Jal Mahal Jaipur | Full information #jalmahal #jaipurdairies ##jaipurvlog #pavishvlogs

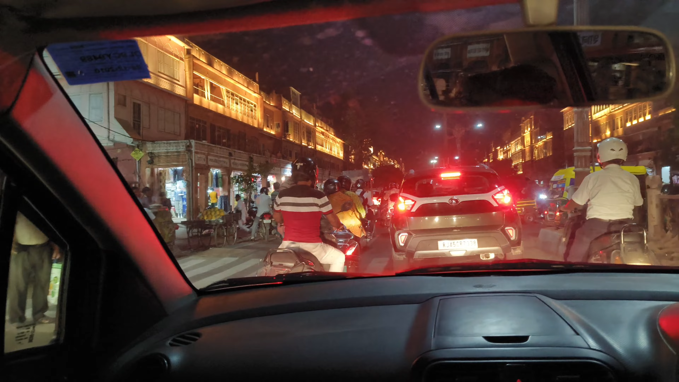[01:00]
लाइट में व्यू देखो, हवा महल का खत्म। हवा महल है, मार्केट बाय बाय, टाटा गुड बाय, गया।
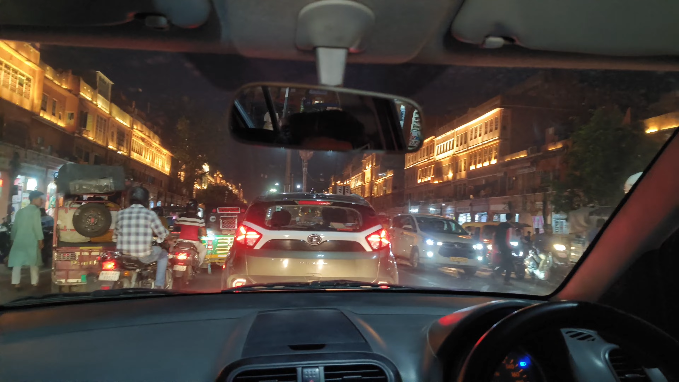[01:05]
हाँ यार बहुत अच्छा बना रखा है लोगों ने, रात का चल रही इनका।
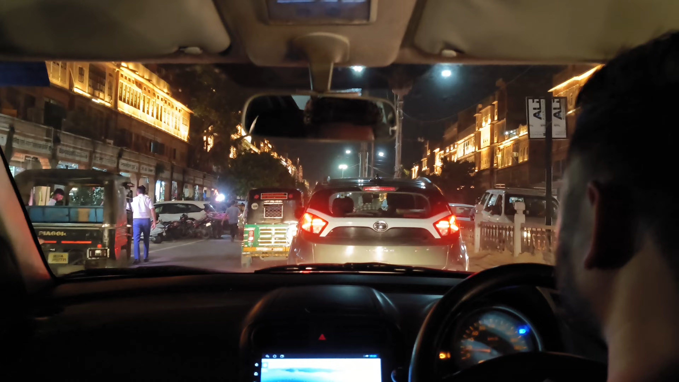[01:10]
अरे ये तो कुछ भी नहीं है, तो मैं वो दिखाऊंगा मसाला महल के बाहर, मसाला वो चौक के बाहर, वो लाइट वाला याद भी बहुत अच्छी है।